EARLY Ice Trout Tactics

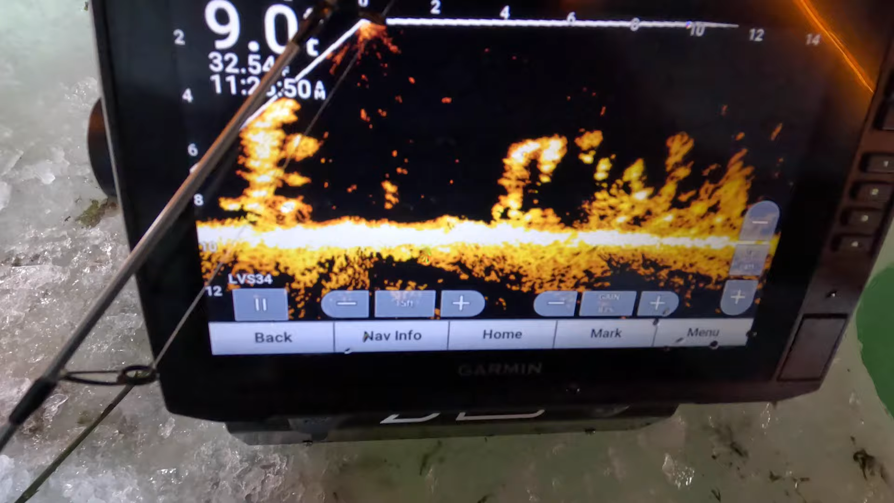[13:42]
because you won't be able to see this with a traditional flasher, kind of what's going on. But now we've got that fish kind of out of there, we can talk about this a little bit more in detail.
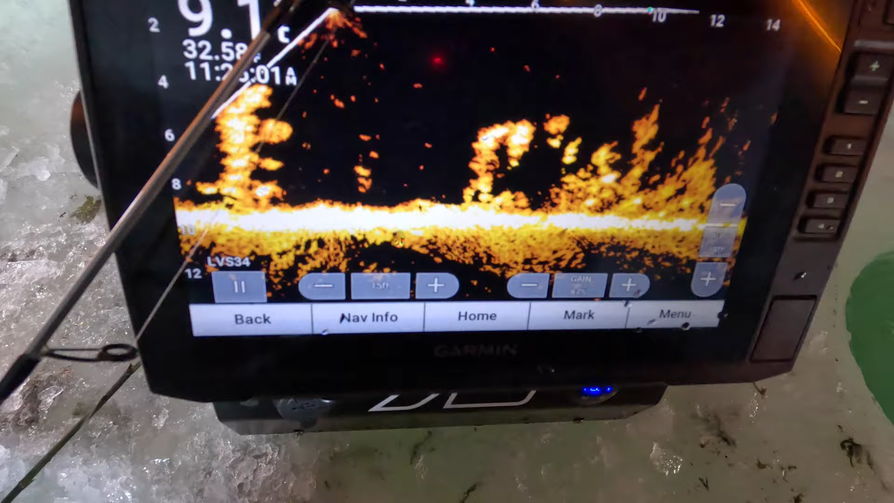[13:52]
So just another thing to think about when you're out here early ice for trout. There he is.
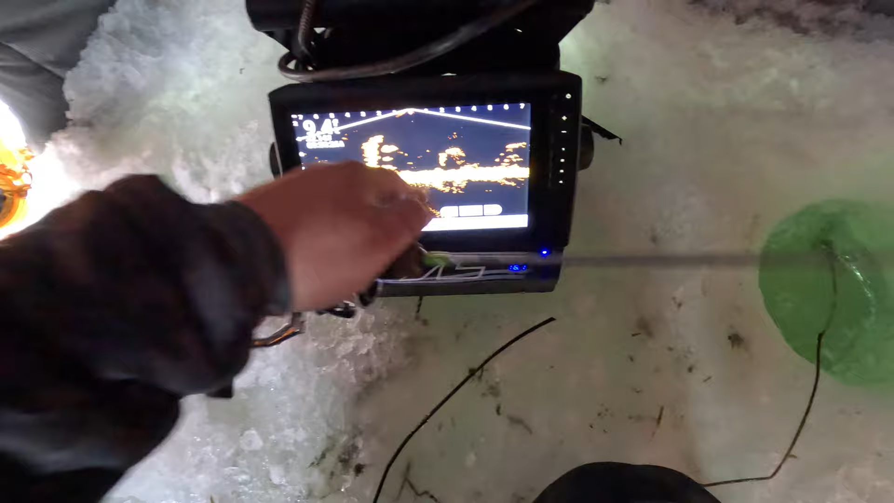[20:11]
You can see there's a big fish, so we're gonna get this sucker down, see if we can get this fish coming in to bite.